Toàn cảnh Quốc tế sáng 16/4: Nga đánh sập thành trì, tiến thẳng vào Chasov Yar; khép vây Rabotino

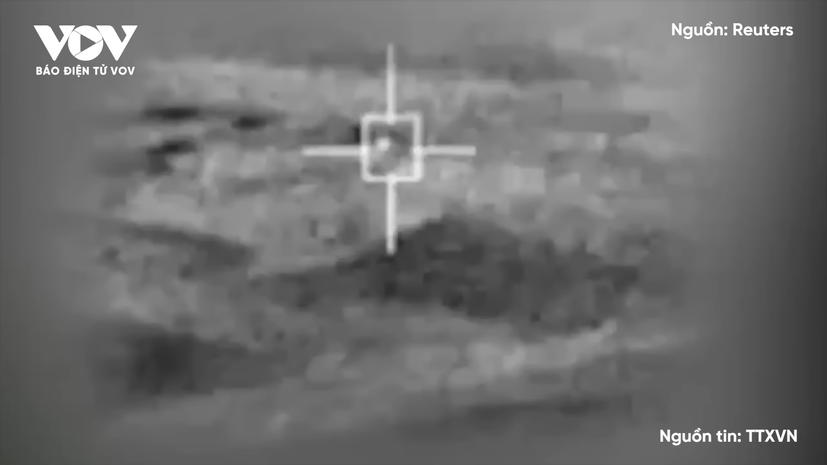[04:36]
đoạn video do quân đội Israel công bố vào hôm 14 tháng 4 người ta thấy máy bay
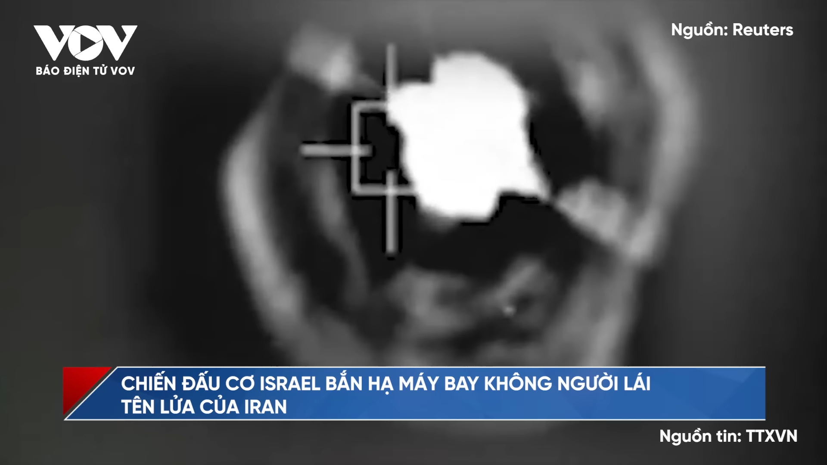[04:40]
không người lái và tên lửa hành trình của Iran bị khóa mục tiêu trước khi bị tiêu diệt cùng báo cáo của phi công rằng mục tiêu đã bị bắn hạ Tối ngày 13 tháng 4,